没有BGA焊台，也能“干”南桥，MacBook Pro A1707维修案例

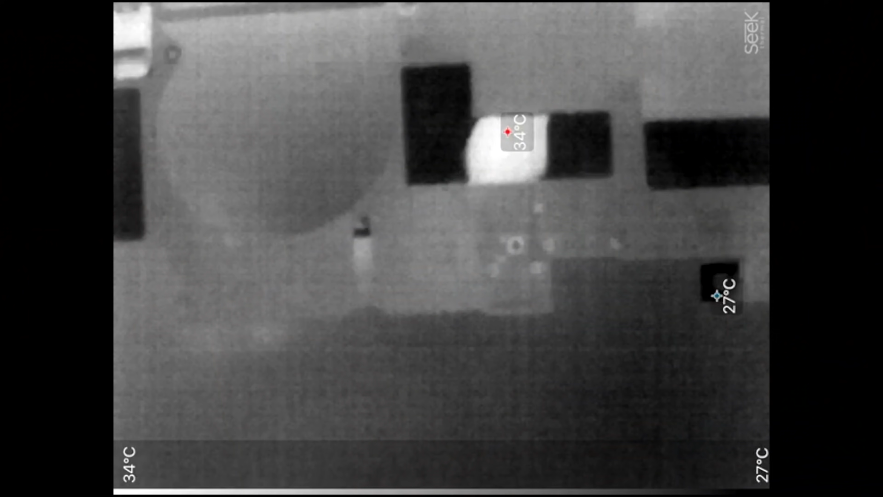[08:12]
On screen: scale top 34°C, scale bottom 27°C
好我们开始试一下上电诶果真南桥了是吧有没有再看一下南桥了
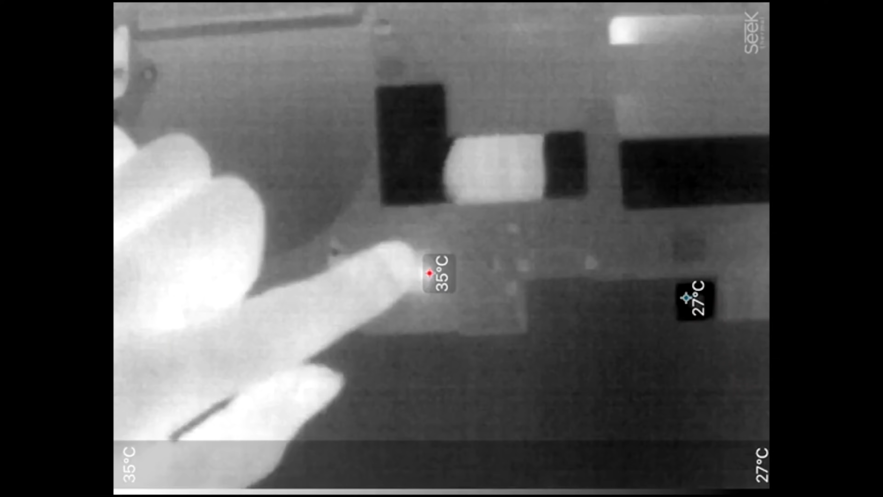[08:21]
On screen: max 35°C, min 27°C, scale top 35°C, scale bottom 27°C
那么现在我手上又没有这个BG焊台去拆这个南桥我们手工拆手工装的话肯